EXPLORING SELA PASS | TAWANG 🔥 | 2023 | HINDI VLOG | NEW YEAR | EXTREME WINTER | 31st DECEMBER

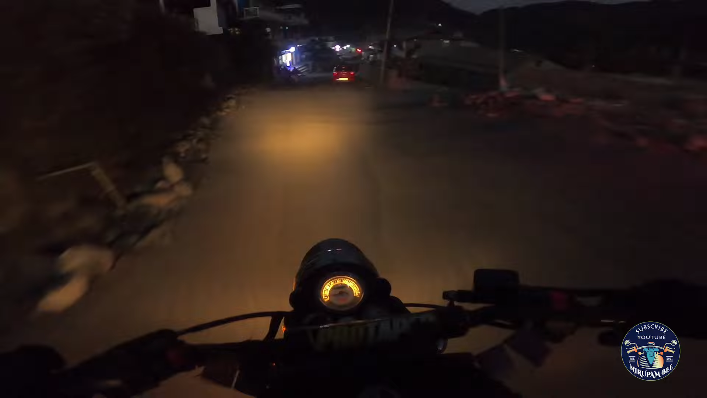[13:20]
को कि है ऐक हंए यह है रूपा ताउन जो शेर गाउं से लेकर रूपा के बीच में और कहीं पेट्रोल करों organ पनी है अगर कभी आप लोग क tutte क्लीकी few
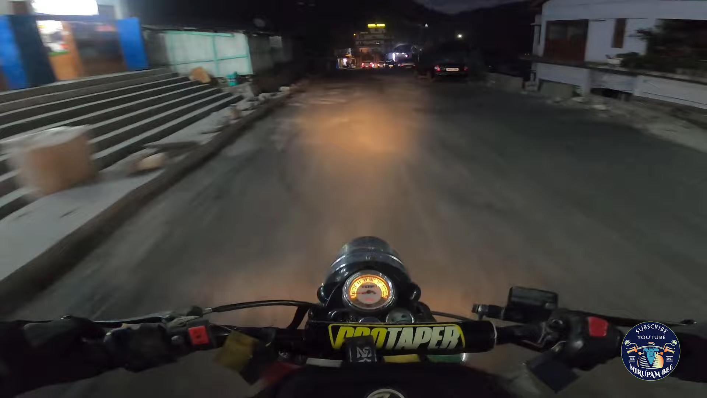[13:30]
नियुक्ण पेट्रोल कम है तो शेरगाव में आप लोग रीफिल कर दीजिए नहीं तो बीच में अगर तेल खतम हो गया तो आपको कहीं ही तो इस मिलेगा निए और पेट्रोल कम पैर बहुत थंदा हो गया भाई लोग
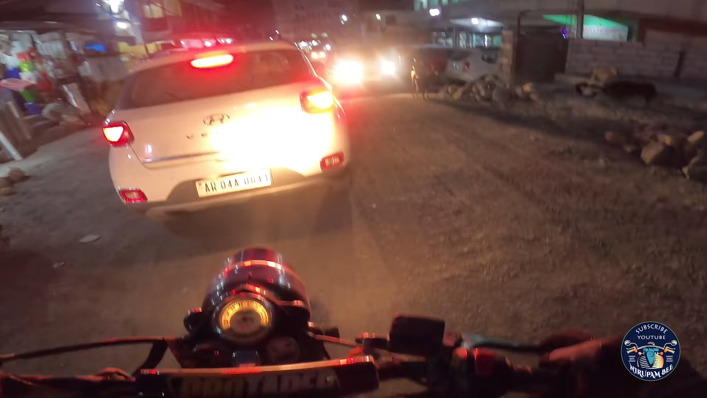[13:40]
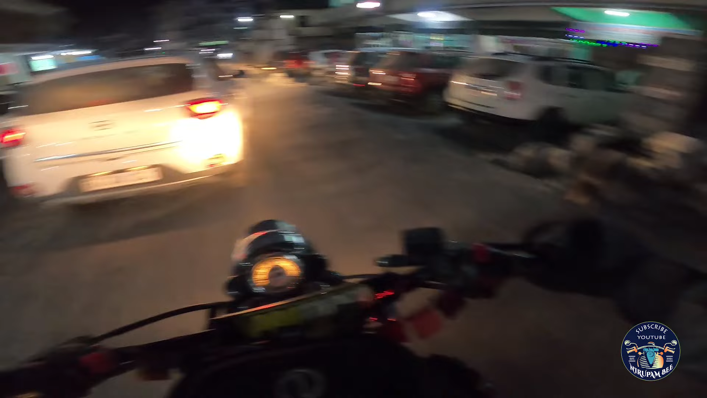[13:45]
पूरा थंदा हो गया तो यह में ताउन है रुपा का पी होटेल
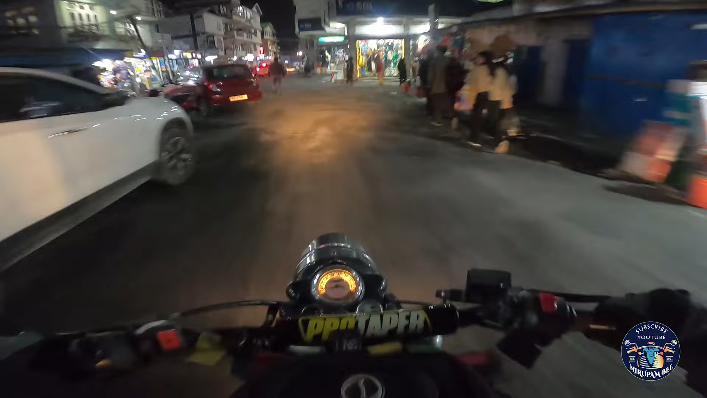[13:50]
वह गएडा मिल जाता है अब हम लोग बंदिला के लिए चराई करें तो अब अब आपको लाइट देख पारे हो ना वहीं है बंदिला है उसके बाद फिर नीचे उतरना है इंग लिए बंदिला और 12 किलमेटर